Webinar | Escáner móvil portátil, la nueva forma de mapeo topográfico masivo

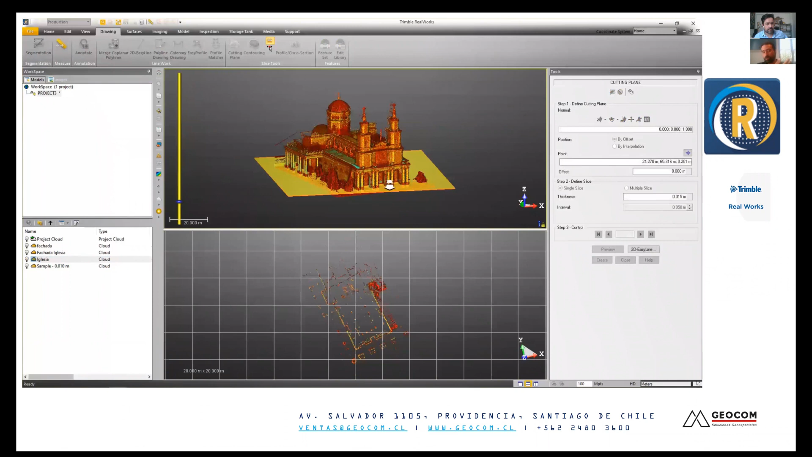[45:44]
como decíamos, se lleva un poco el terreno a su casa, entonces también podría hacer análisis un poco más, digamos, ligero a la hora de mediciones bastante rápidas.
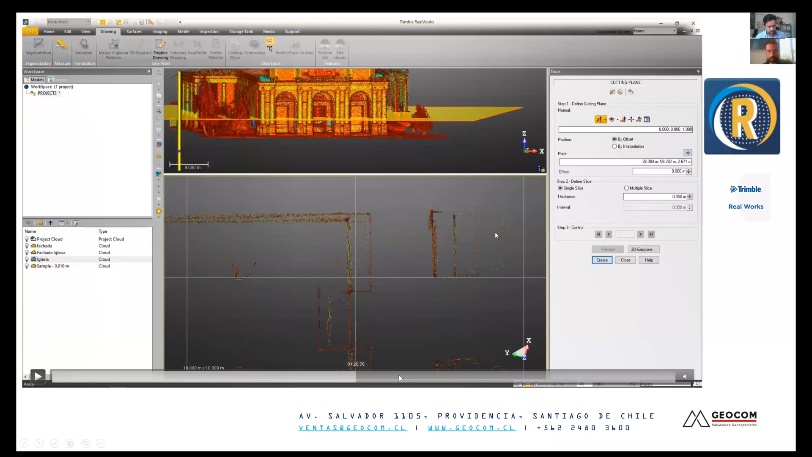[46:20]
Aquí vemos, por ejemplo, se están haciendo algún tipo de vectorización. Vemos que los pilares uno los puede ir generando. Vamos a hacer un poquito más adelante y ahí se ve claramente cómo yo estoy dibujando en la nube de puntos en el corte que realicé.
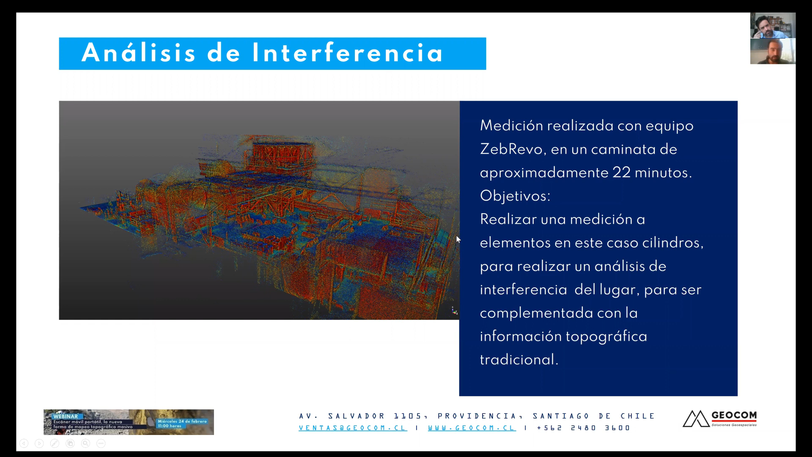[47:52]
Pero, insisto, tiene técnicas que uno tiene que utilizar. Y aquí lo que queríamos realizar es una medición para ver realmente la interferencia de un cilindro. Y acá vemos los resultados de la nube. Acá en Revo no tenemos intensidad.
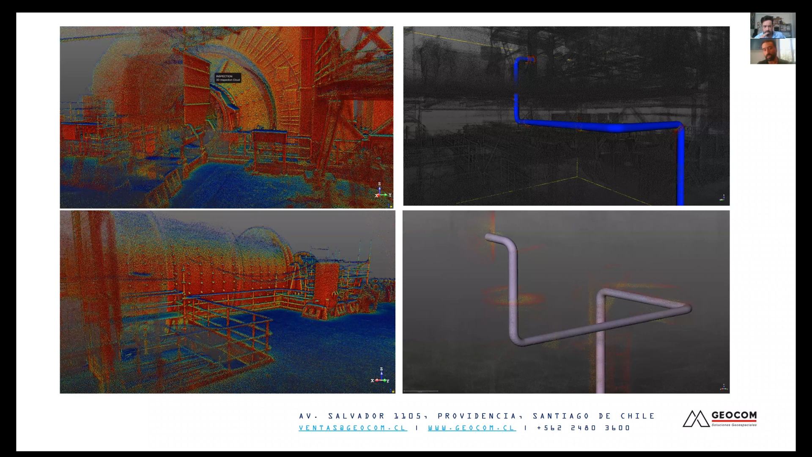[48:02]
Lo que estamos viendo es una nube que está, digamos, por cota o por altura. Y en este caso teníamos alguna información, esta nube está referenciada, y teníamos un modelo de IFC.
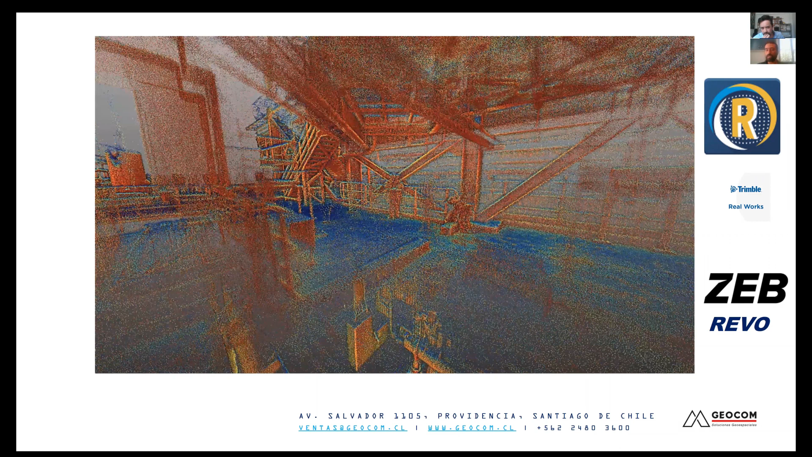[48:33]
estaba para ese nivel.
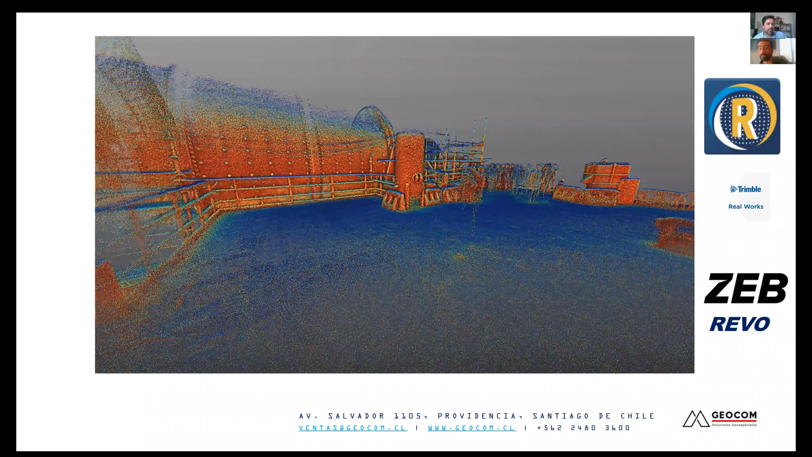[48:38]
Y efectivamente pudimos hacer algo bastante rápido y hacer un análisis de interferencia.
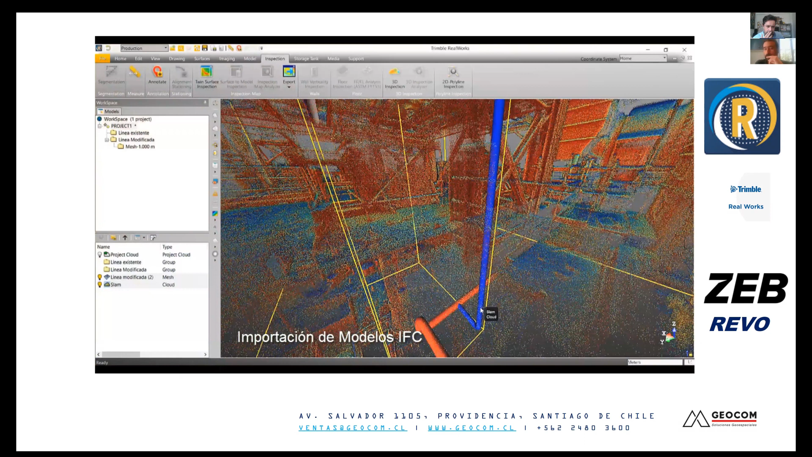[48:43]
En este caso, insisto, no es para hacer un piping en esta nube, no es para ese es objetivo. Quizá un piping muy general, algo que un elemento muy grande,
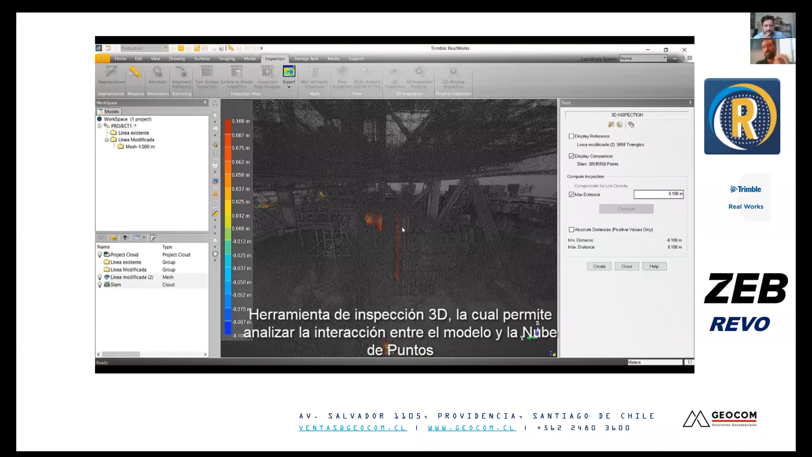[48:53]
pero no es su objetivo esto.
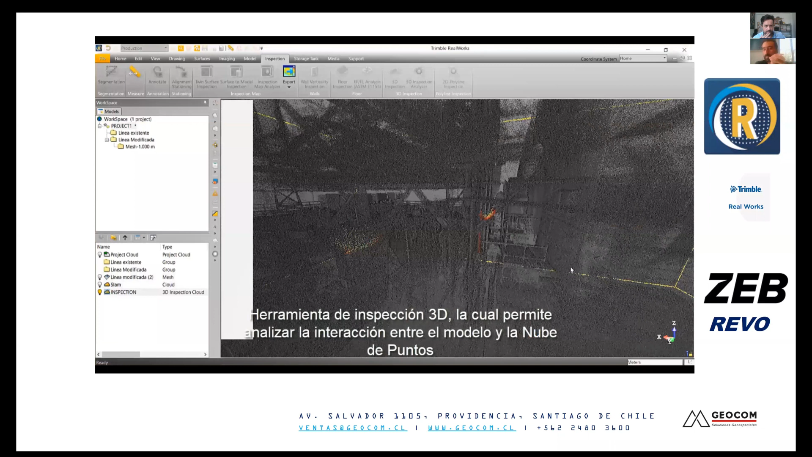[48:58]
Su objetivo son un mapeo rápido, como bien dice su nombre.
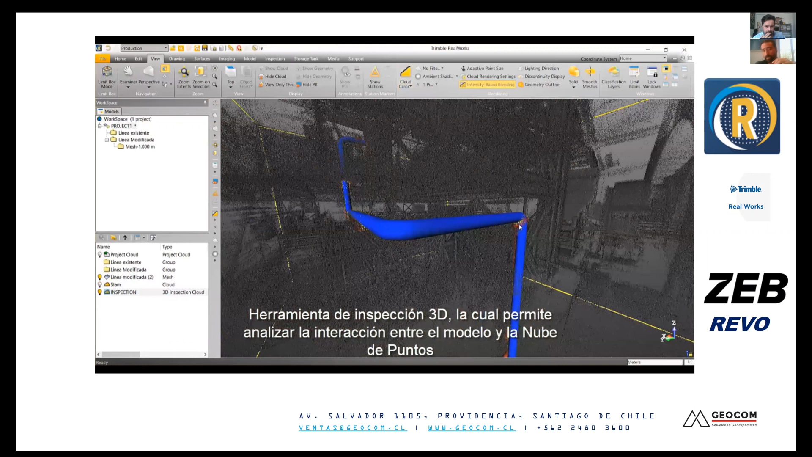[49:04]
Acá se clasificó la nube, se colocó el modelo y ahí se pueden ver algún tipo de interferencia a través del color de la nube.
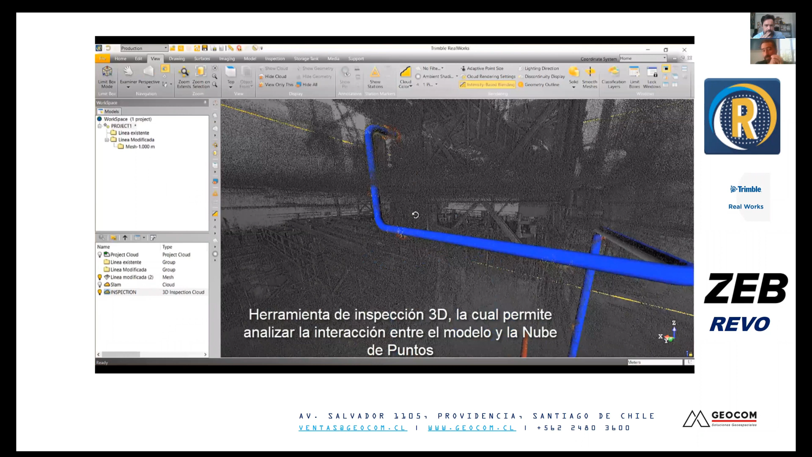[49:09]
Así que también es algo bastante rápido,
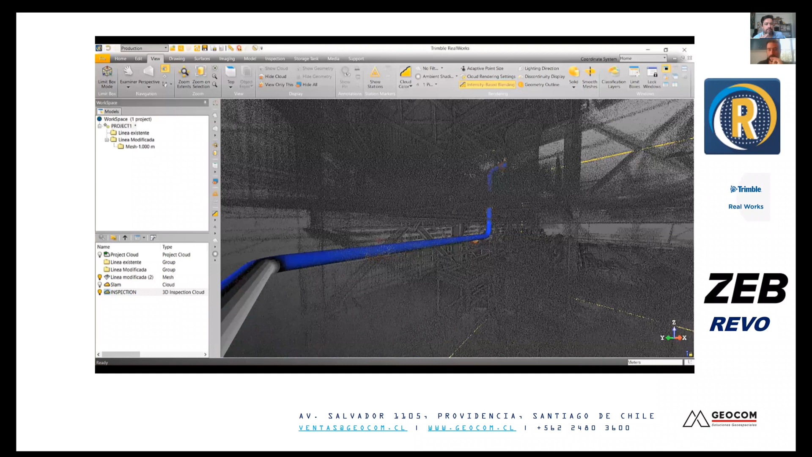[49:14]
una solución rápida que encontramos y que se puede hacer con el SLAM y con los SEP en general, la familia. Otra experiencia, voy un poco rápido para que no estemos tanto rato, el levantamiento urbano.